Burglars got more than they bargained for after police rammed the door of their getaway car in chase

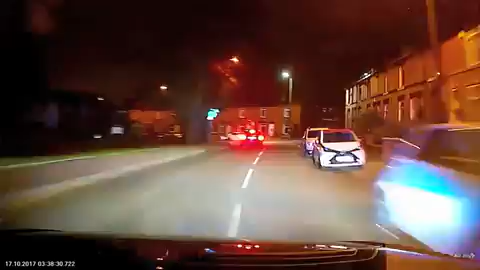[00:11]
I'm in pursuit of one of these on in Greenmount, it's Ford Mondale, Papa Oscar 54, Echo Foxtrot, sorry Foxtrot Echo Mike, they're spraying a fire extinguisher out of the vehicle at me. I'm Greenmount, sorry I'm now Tottington towards Walshaw.
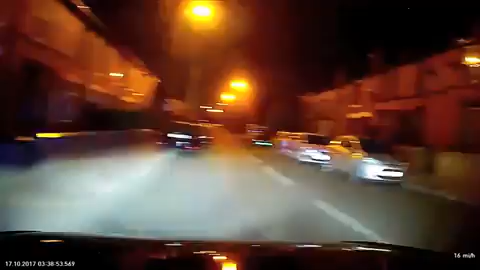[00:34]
They've got out and attacked my vehicle seeker, they've got out and attacked me, stand by. I need assistance, I need assistance. They've attacked me and my vehicle, stand by.
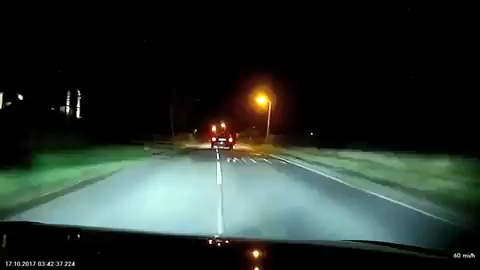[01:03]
660 miles an hour on Sidderton Road, it's a national speed limit road and it's going to come out at the India Gate restaurant on the top road that goes between Bradshaw and Ramsbottom. This is what I need to be, what's happening? These males are armed, these my ankles males are armed and they do have at least axes and hammers with them. I'm with the road, I'm going to put it on the right lane that I've got to spin them.
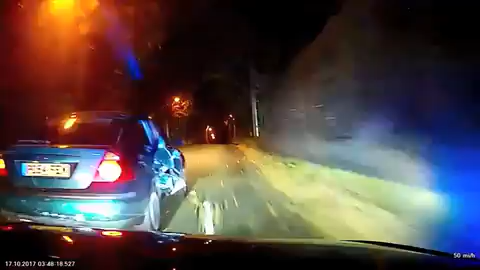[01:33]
Roger, get it to Harwood and up road near 408 Ends at the top of Roadingbrook Road.